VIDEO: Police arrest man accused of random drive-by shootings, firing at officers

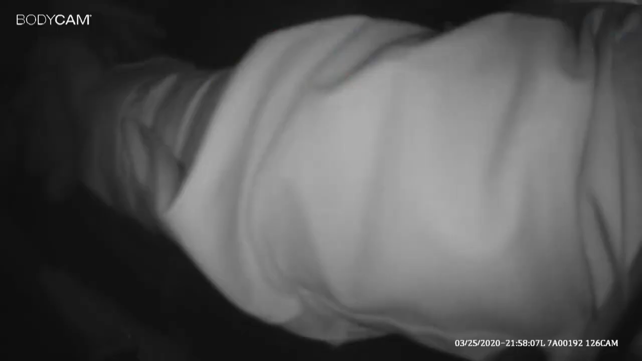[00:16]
Officers still struggling with the suspect,
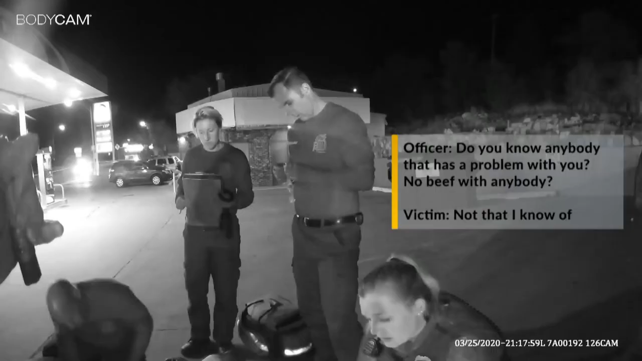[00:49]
Do you know anybody that has a problem with you? No beef with anybody?
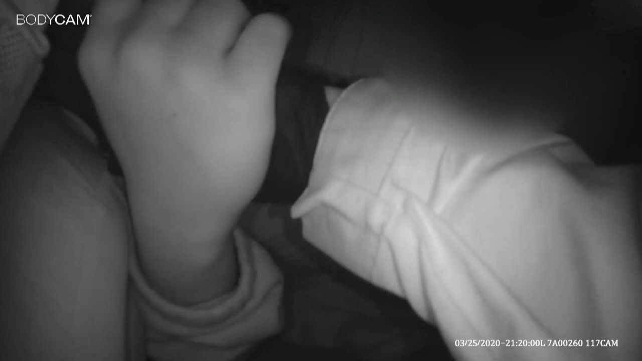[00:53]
This victim also described the shooter as a man driving a white Jeep-like car. Like Sedan.
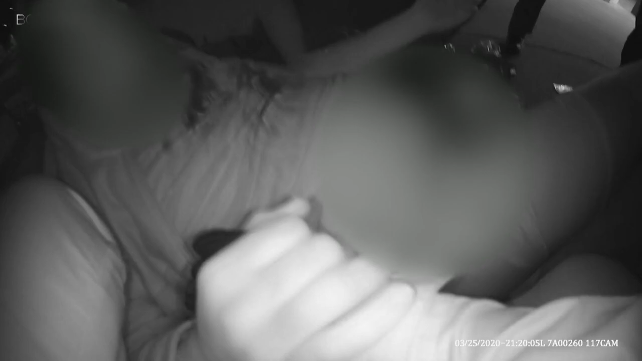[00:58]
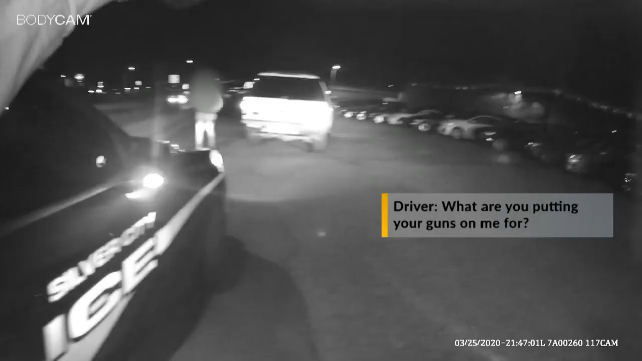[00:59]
Officers started pulling cars over that matched the description.
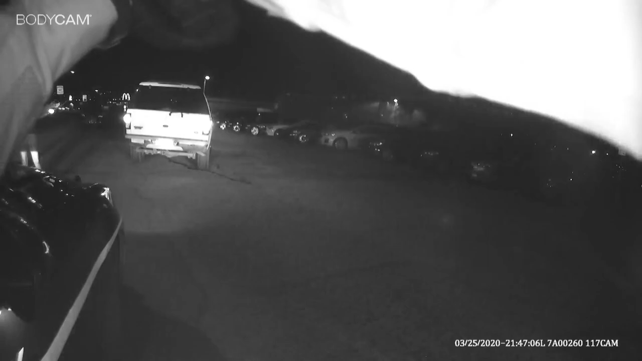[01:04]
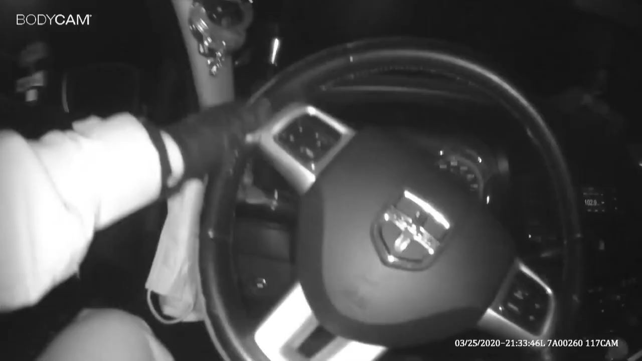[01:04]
Ultimately, finding the SUV they were looking for. The suspect, 54-year-old Alex Altamorano,
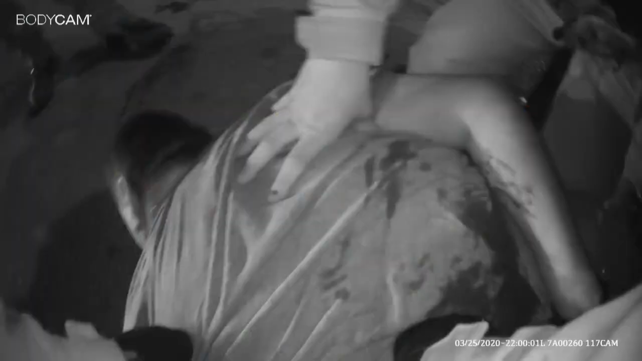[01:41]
We need to get away from this gas pump. You want to drag him?